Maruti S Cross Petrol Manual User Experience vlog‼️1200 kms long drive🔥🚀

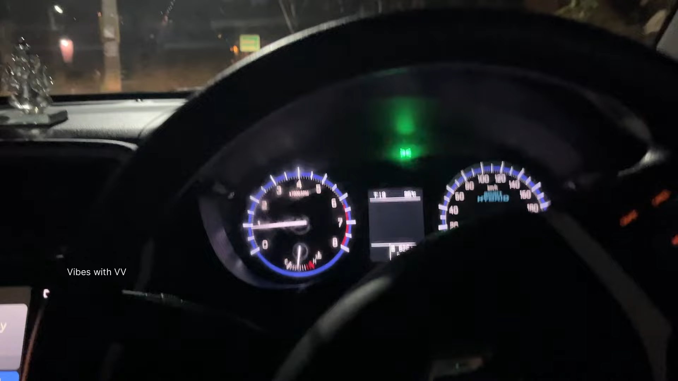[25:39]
பவர் ஸ்பில்லிங்லாம் வண்டியை வந்து நல்லா பிஹேவ் பண்ணுது பாருங்க.
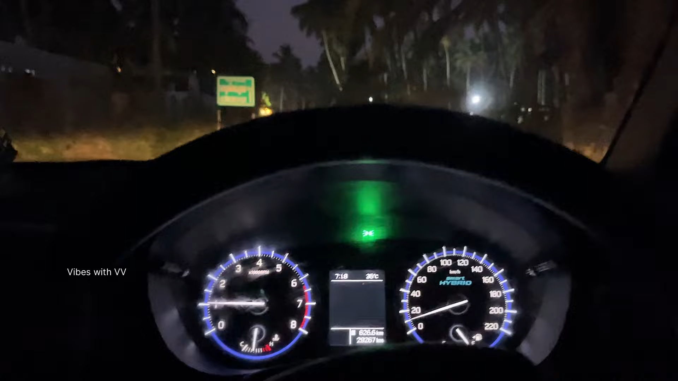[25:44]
ஹெட்லைட்டுமே வந்து கம்பெனியை கொடுத்த ஸ்டாக் ஹெட்லைட் தான், நல்லா பவர்ஃபுல்லாக தான்